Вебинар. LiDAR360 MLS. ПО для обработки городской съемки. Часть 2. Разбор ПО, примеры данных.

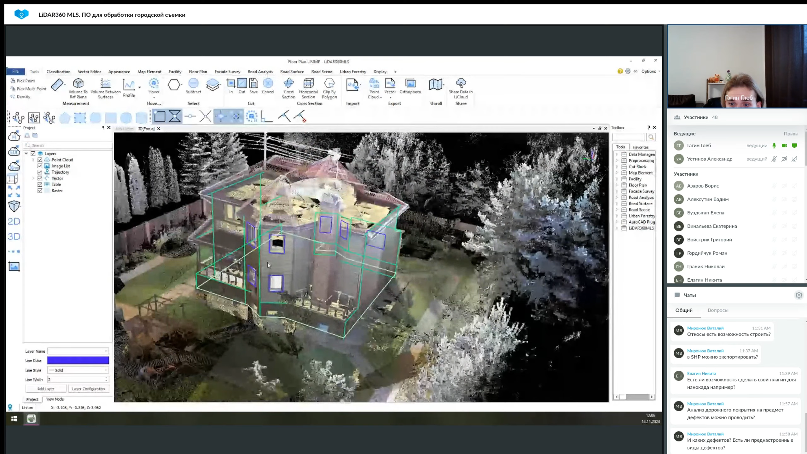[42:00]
Здесь для примера также были построены какие-то общие кунтуры здания.
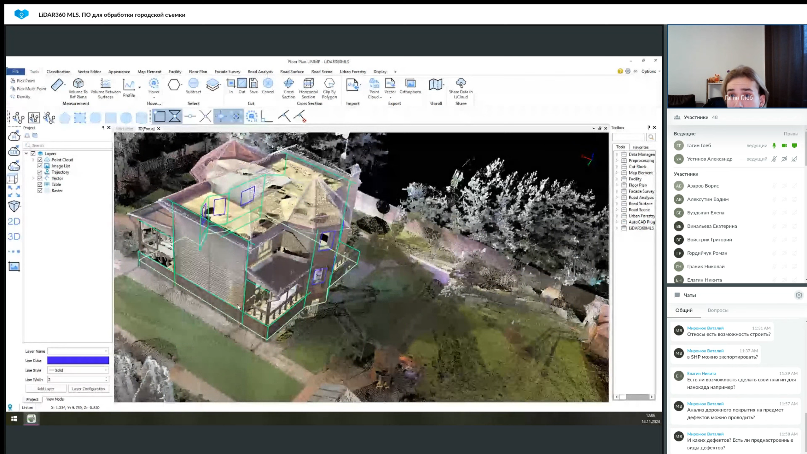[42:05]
Но основная функция, которую здесь я хотел бы показать, она называется FloorPlan. Вы строите сечение, к которому хотите привязаться.
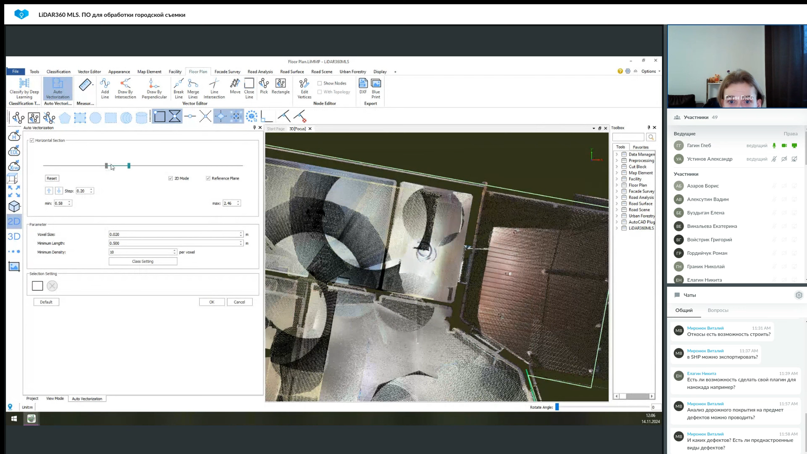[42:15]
Очевидно, для этого сечения вам лучше иметь пустую какое-то помещение,
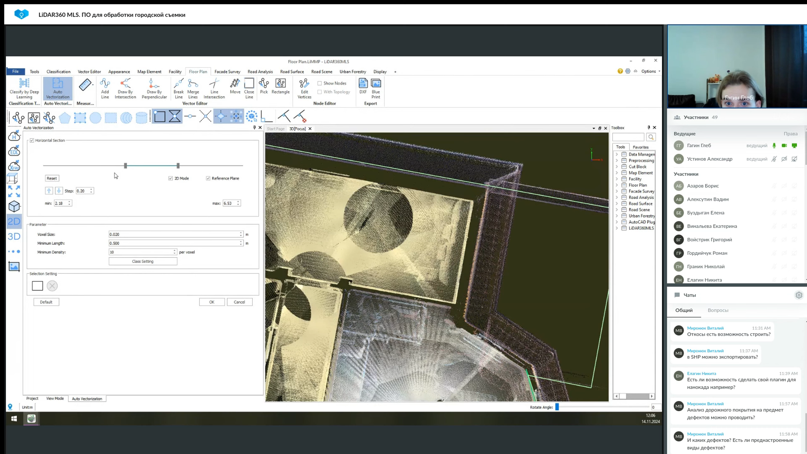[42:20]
в котором видно только стены под потолком и нет никаких шкафов и прочего.
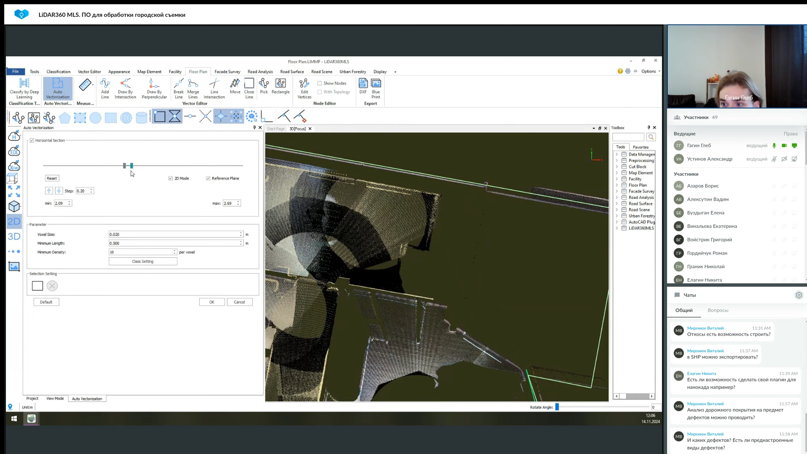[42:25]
Но редко такое попадается. Ну вот, допустим, выберем этот план как наш референсный. Мы задаем параметры для поиска этой информации,
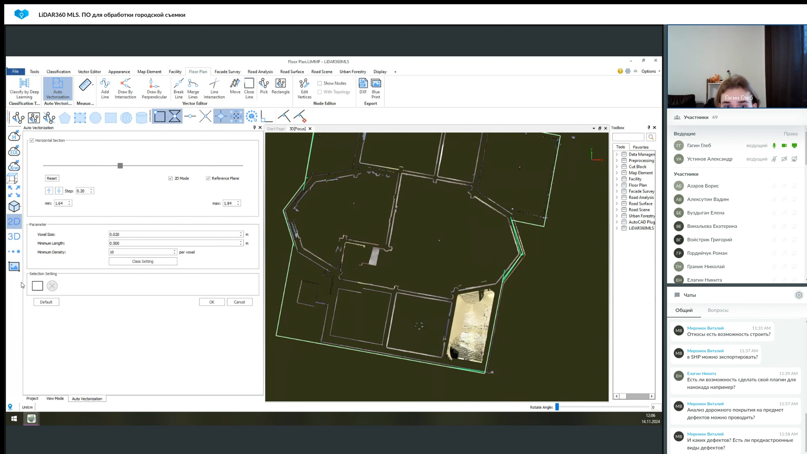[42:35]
выбираем, где у нас будут строиться эти векторы.
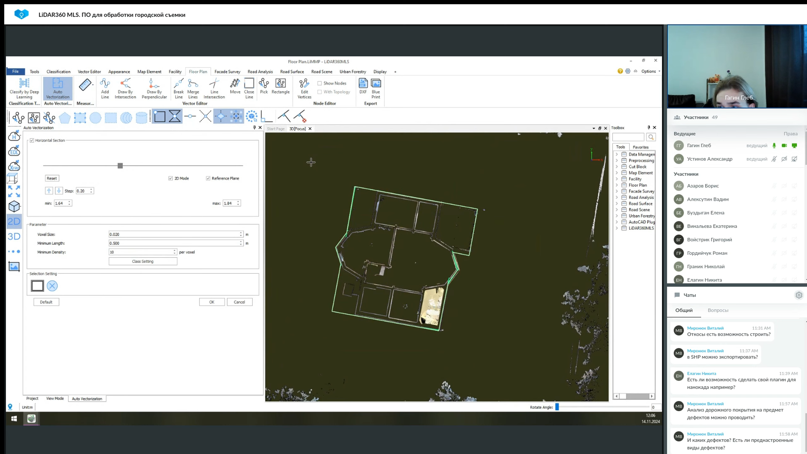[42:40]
Также мы получаем векторные линии, которые дублируют наши основные контуры.
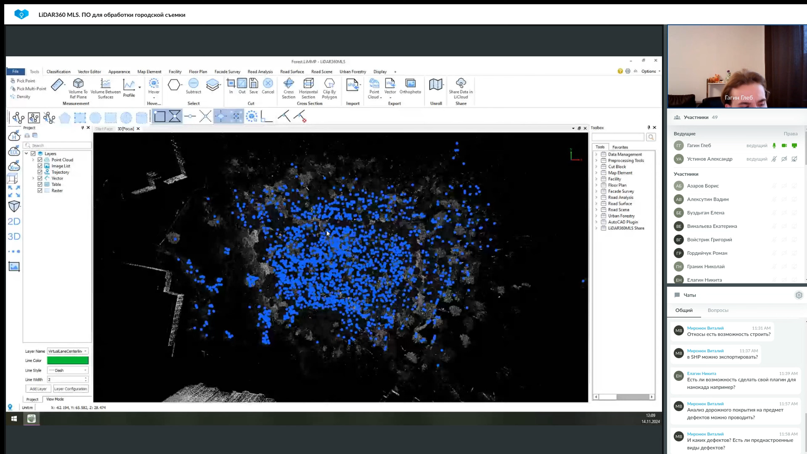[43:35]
Здесь меньше вариантов для определения деревьев, там работает он получше. Здесь, грубо говоря, в LiDAR-360 5 этих инструментов, здесь он один. И, в принципе, пластичность выше в LiDAR-360, плюс при покупке модуля Forest у вас сразу добавляется еще и, если я ничего не путаю, возможность работать с лесом для воздушек.
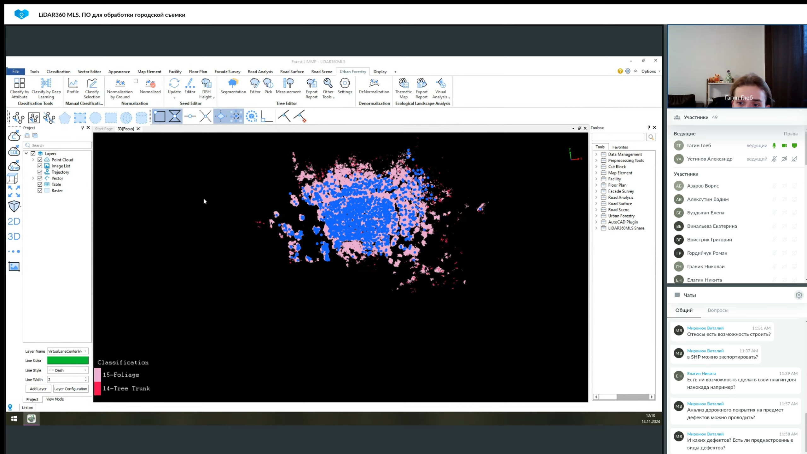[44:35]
В них, вот математическая модель, она начнет искать какие-то схожие вещи с деревьями, что-то да найдет, и вам просто лишний раз это надо будет исправлять.
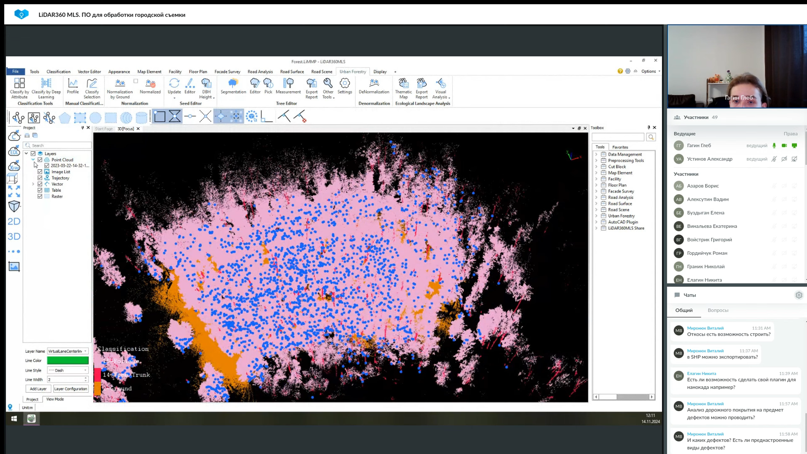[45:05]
Основное облако точки я отсюда удалил, чтобы они не мешались друг другу для наглядности. И после чего вы можете получить векторную, точнее подеревную ведомость, в которой будет содержаться информация по X, Y, допустим наклону этого дерева и так далее.
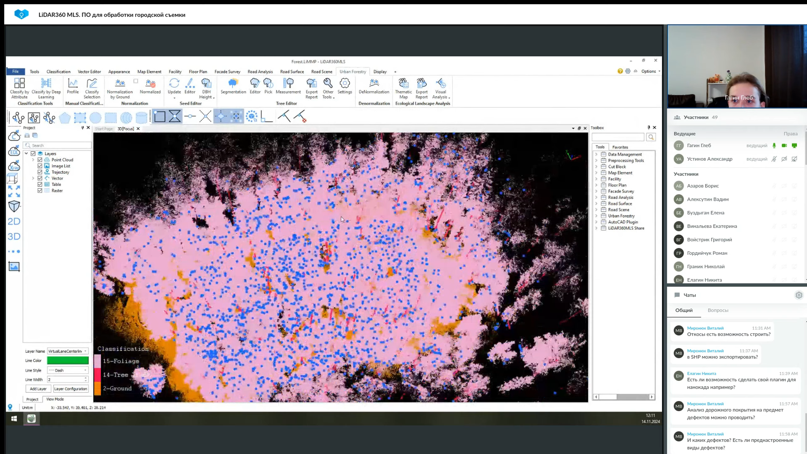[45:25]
Это можно все выгрузить в отчет, после чего его открыть и уже на самом деле пользоваться каким-то подспорьем для взаимодействия, допустим с подеревкой. Но здесь в принципе то же самое, что и в LiDAR-360, если у вас есть панорамы в проекте, то у вас будет деление экрана и вот здесь будут панорамные фото. Вы сможете отслеживать их по ID-шникам и также в этом отчете,